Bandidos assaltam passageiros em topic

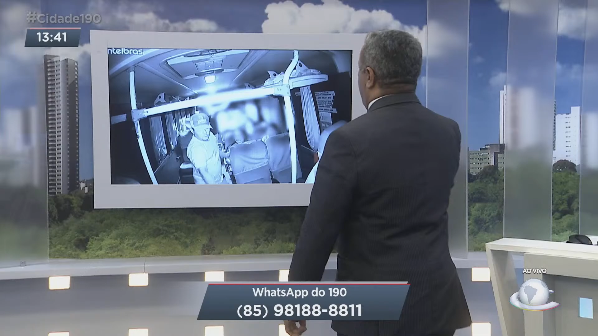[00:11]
Deixa o áudio aí produção, pra ver a marra desse elemento. Esse elemento dentro da Topic. Observe aí nas imagens que ele, armado com a faca, ameaça passageiros.
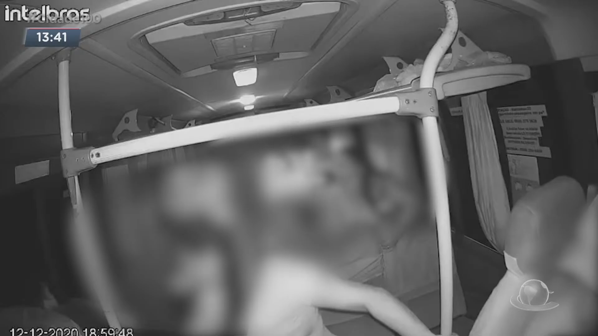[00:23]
No discurso do bandido, uma das vítimas reage e derruba o vagabundo. Populares denunciam que toda semana, vai toda semana, acontecem assaltos. Nessas Topics que vão no sentido de Baturité, Guaramiranga, Acarap, Redenção, aquela região ali, Guaiúba, Água Verde. Sabe, diz que é direto, meu amigo, as Topics sendo abordadas, né?
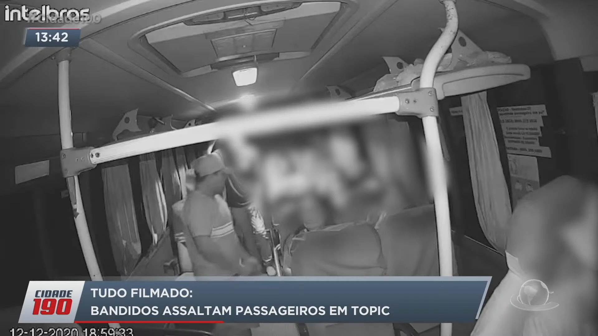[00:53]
E olha a marra do vagabundo aí, dentro do veículo, com a faca, ameaçando, ameaçando todo mundo. E esse elemento aqui, nem é o primeiro assalto que ele faz, não. Não, não, já é o bichão, já tomou de conta, já. Já tomou de conta. E a gente chama a atenção da Polícia Rodoviária Estadual, PRE. Que tem feito o trabalho de abordagens, para ver documentos de veículos.